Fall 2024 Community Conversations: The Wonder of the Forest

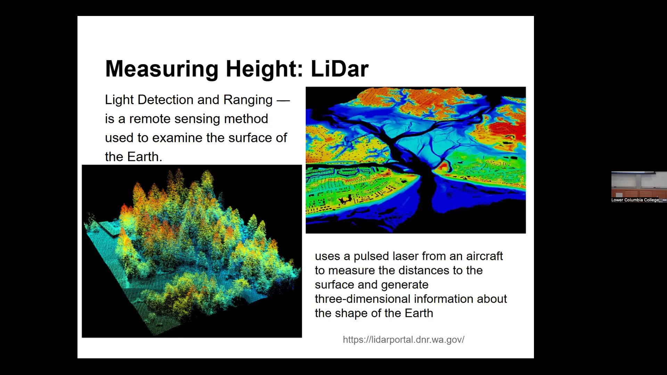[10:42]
This picture up here is of a waterway. So you could map out the seabed or of, of a, of a bay if you needed to have something for shipping channels or something like that. Um, but this is actually still how we measure height. So you measure height officially by using a tape drop.